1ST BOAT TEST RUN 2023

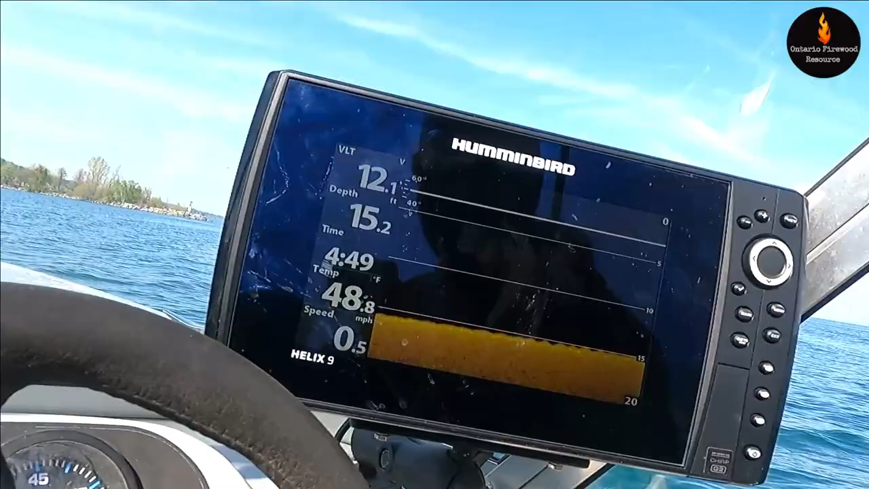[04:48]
On screen: water 48.8°F, speed 0.5 mph
So we're just on down imaging mode right now.
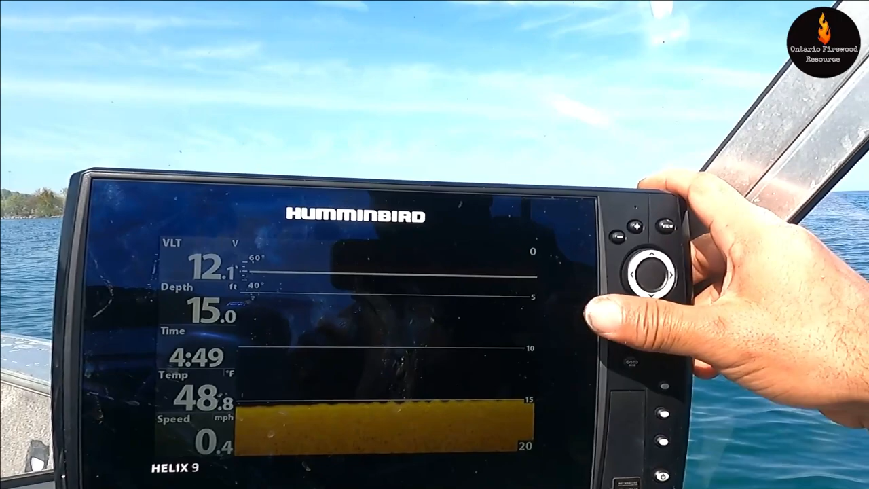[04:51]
On screen: depth 15.0 ft, water 48.8°F, speed 0.4 mph
So this is essentially two-dimensional, but it's a little more clear.
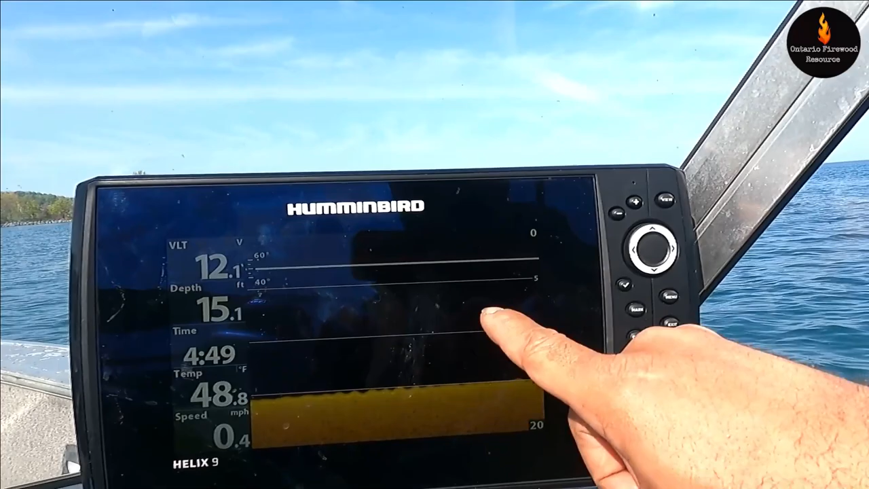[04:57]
On screen: depth 15.1 ft, water 48.8°F, speed 0.4 mph
So if you drove over like a tree branch, you'd see all the branches. This is my side view.
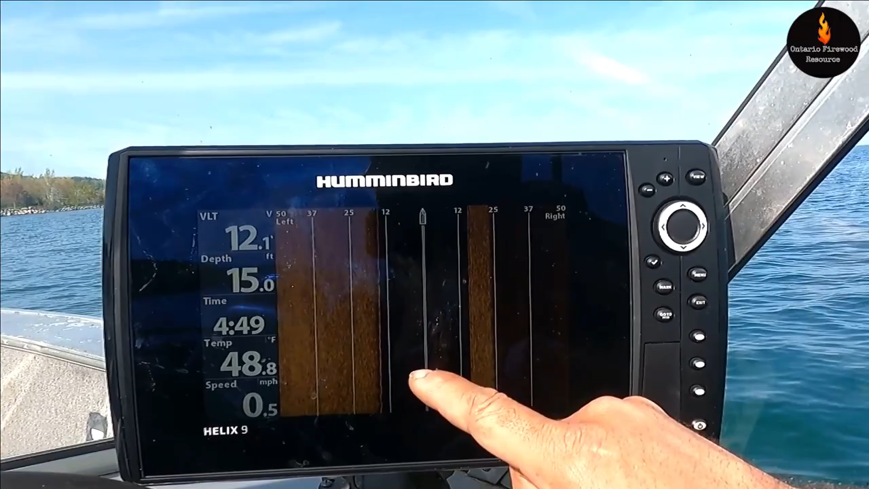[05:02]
On screen: water 48.8°F, speed 0.5 mph
So this side is to the left of the boat. You could see the boat there.
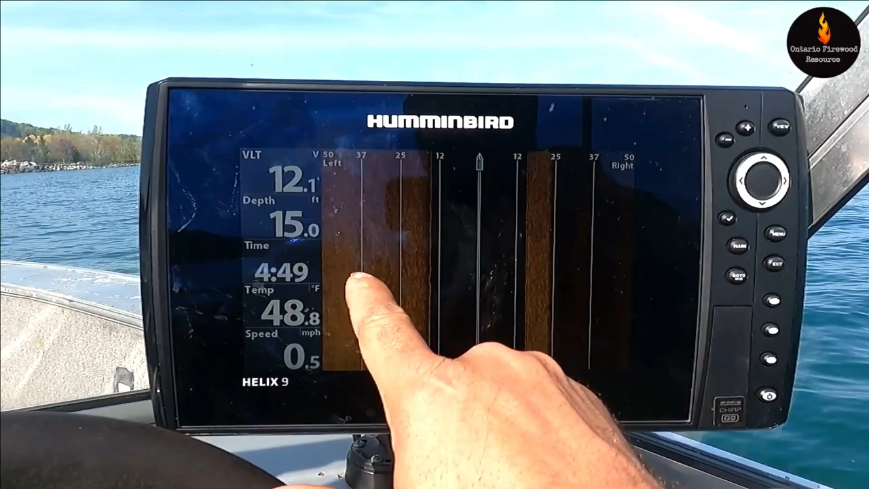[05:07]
On screen: water 48.8°F, speed 0.5 mph
So it's showing all of this because it's shallower on my left and it's deeper on the right side. So that's why you don't have much of an image there. It fades off.
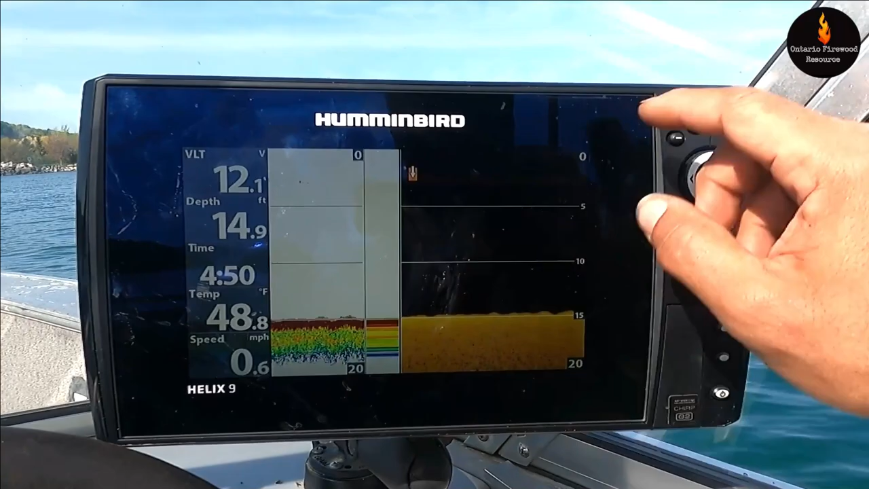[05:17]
On screen: depth 14.9 ft, water 48.8°F, speed 0.6 mph
That's my two-dimensional down imaging combo and two-dimensional side imaging, down and side imaging.
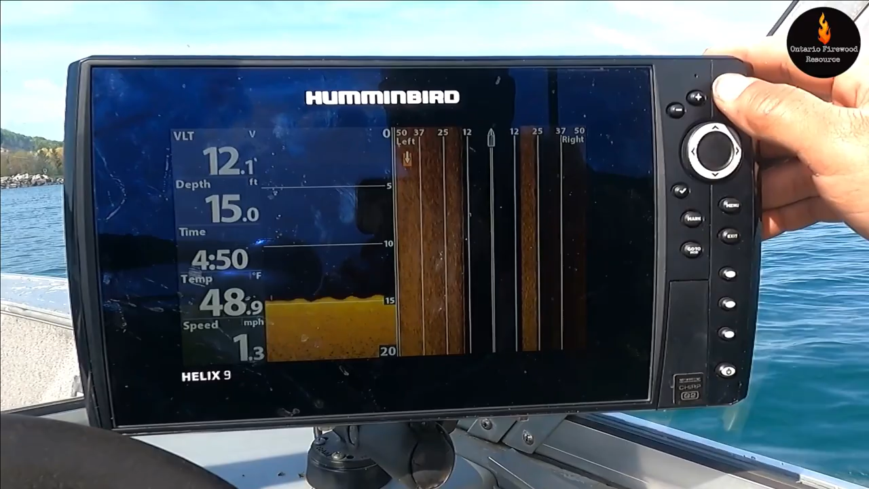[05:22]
On screen: depth 15.0 ft, water 48.9°F, speed 1.3 mph
And there's my route that I've driven so far. It doesn't have all my other ones before, it's been erased.
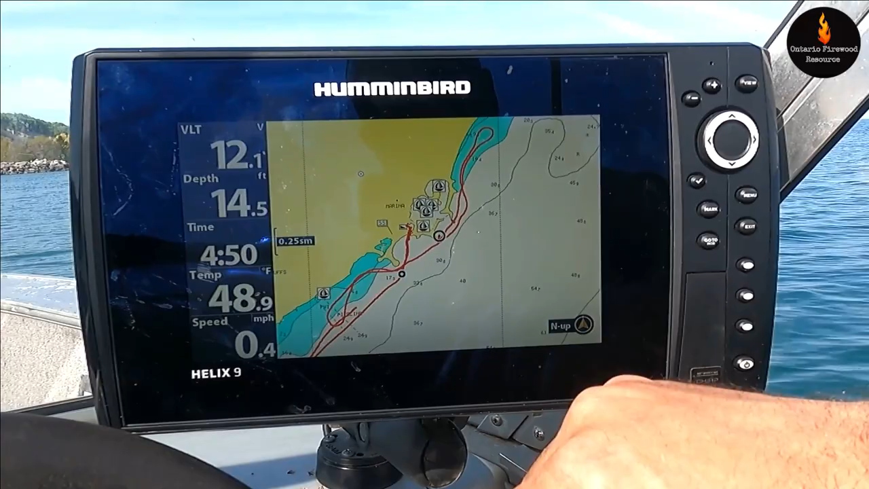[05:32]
But it's better that it's not like that, because then it's just spaghetti everywhere. Two-dimensional and map,
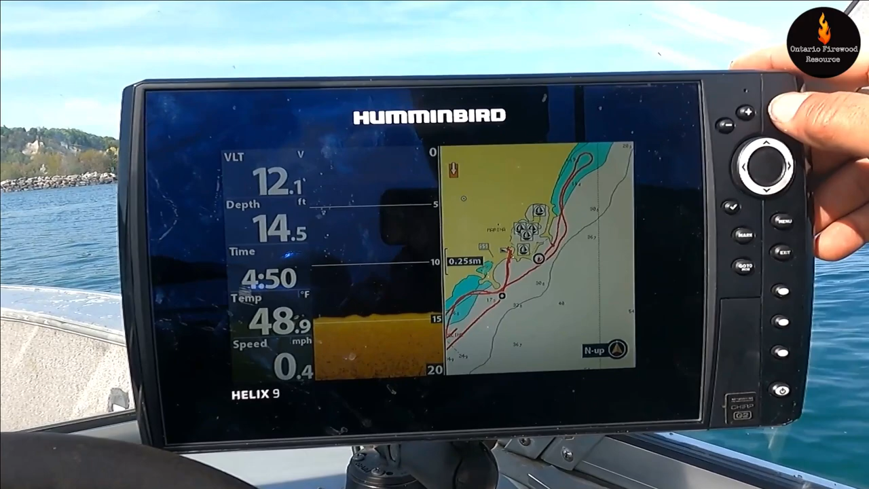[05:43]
On screen: depth 14.5 ft, water 48.9°F, speed 0.4 mph
two-dimensional and down imaging, side imaging with map, and back to original.
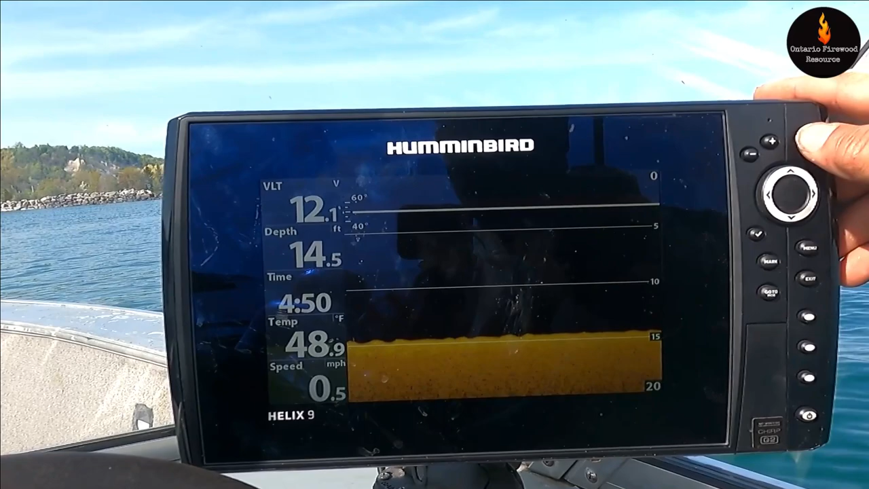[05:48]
On screen: depth 14.5 ft, water 48.9°F, speed 0.5 mph
And I can set this to whichever display I want, and if I want even three on the same screen.
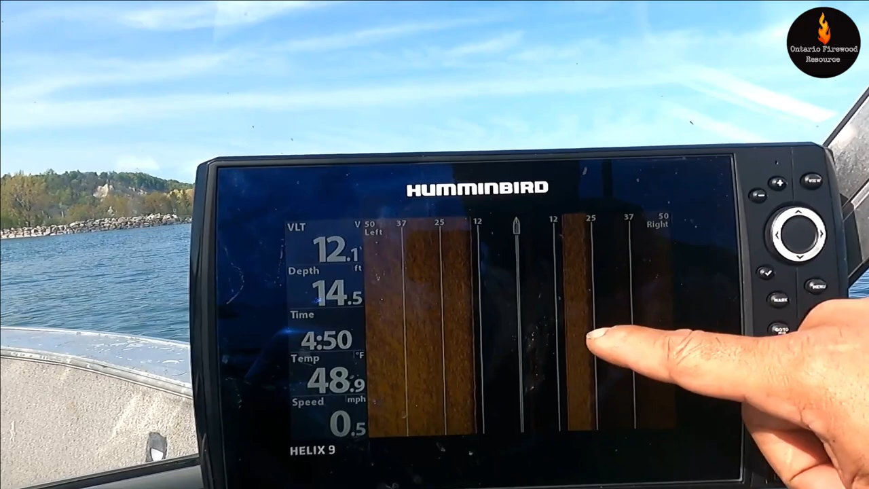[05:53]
On screen: water 48.9°F, speed 0.5 mph
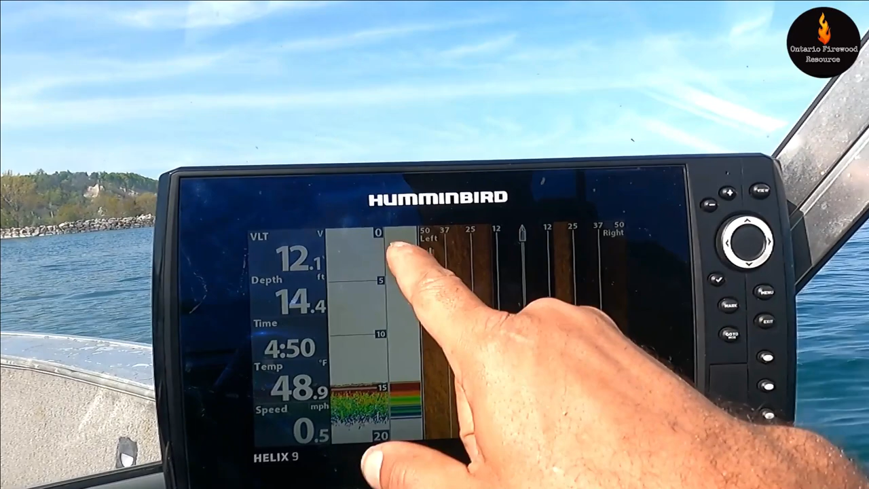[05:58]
On screen: depth 14.4 ft, water 48.9°F, speed 0.5 mph
So basically the two-dimensional, say the boat's up here and say the boat's going this way, so as I pass over stuff,
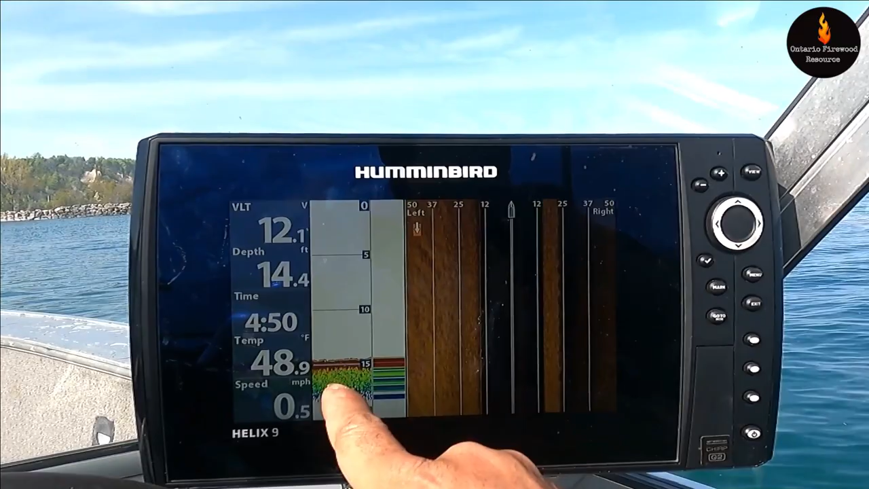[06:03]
On screen: depth 14.4 ft, water 48.9°F, speed 0.5 mph
what's here is behind me, so it's reading the new stuff right here. And then the red means hard bottom. So this will tell you the difference between mud and hard bottom, rock bottom, whatever. And you want that because you can see where the fish, they hang out in the transitional areas where it goes from mud to rocks and stuff like that, right?
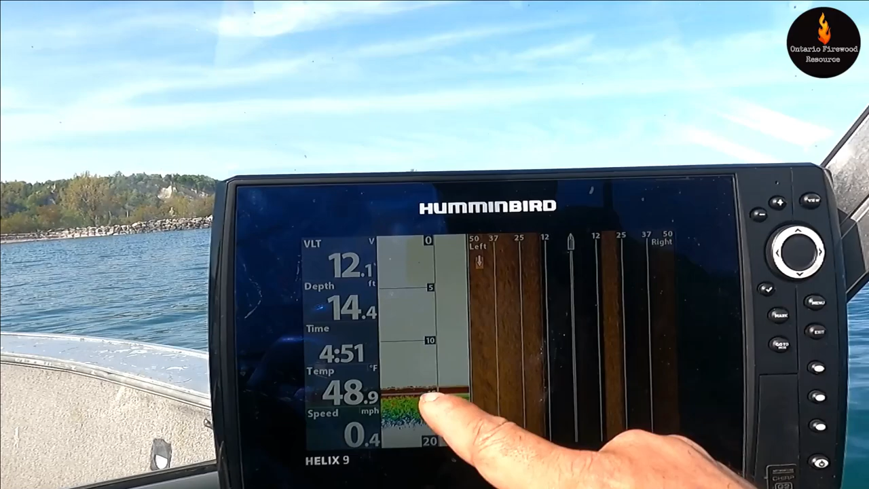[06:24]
On screen: depth 14.4 ft, water 48.9°F, speed 0.4 mph
You're trying to use this fish finder for all types of different scenarios about finding out where the fish are. You're not necessarily looking for the fish, you're looking for the type of structure that they like to hang around in.